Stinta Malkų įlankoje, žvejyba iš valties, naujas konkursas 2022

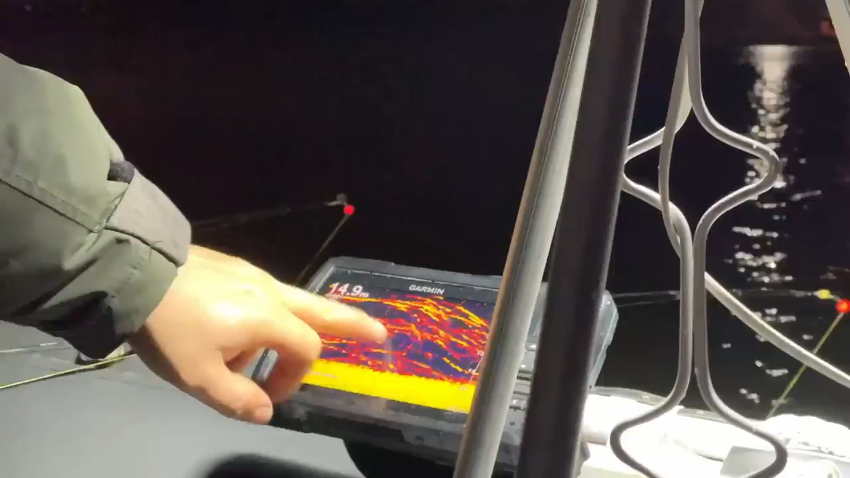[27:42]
On screen: depth 14.9 m
Dabar normaliai nesimato, kai būna mažiau stintų. Tai starkiukai gaudo jos.
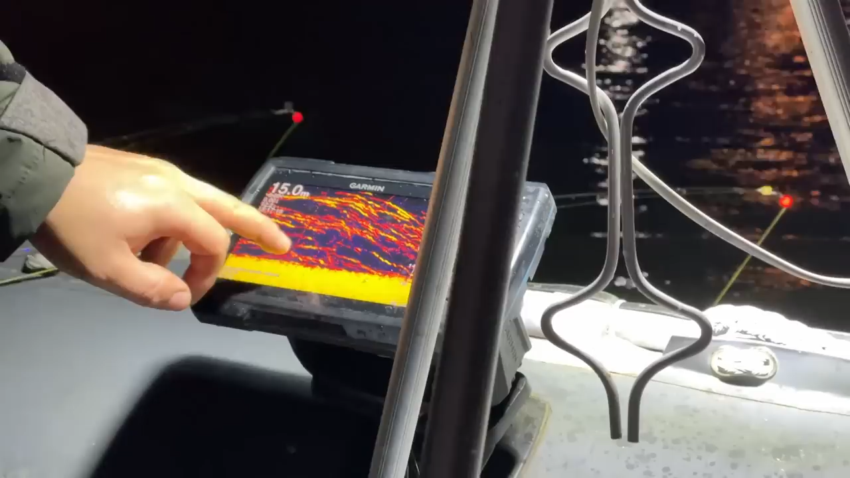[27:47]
Ir dažnai būdavo praeitis metais, kada gaudai. O kaip čia yra toksai. Kai gaudai ir pasigauna ir starkiukai, ir vienu žodžiu, ir stintai, žinai.
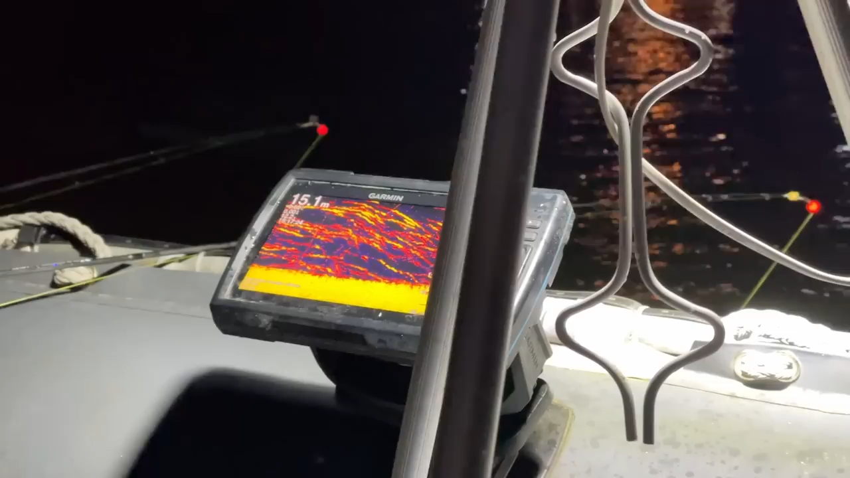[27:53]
On screen: depth 15.1 m
Tai reiškia, jos kaip ir medžioja, aš manau.